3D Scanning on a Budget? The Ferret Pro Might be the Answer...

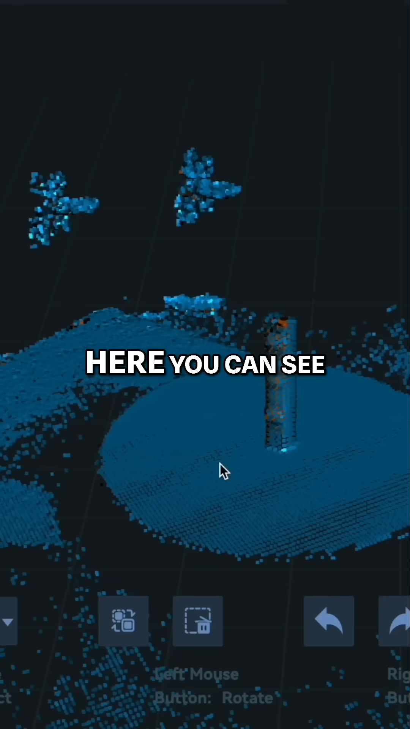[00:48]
Here you can see all the cloud points of the scan, and you can use the lasso tool to select unwanted cloud points and just delete them.